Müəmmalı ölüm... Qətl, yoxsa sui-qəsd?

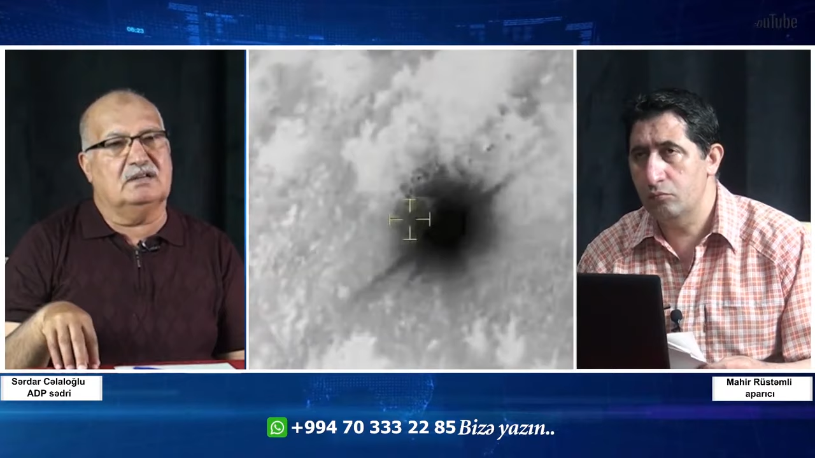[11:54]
bu vertaliyot yerə çarpılıb və orada haqqda baş verir, yangın baş verir, yəni göydə patlamayıb.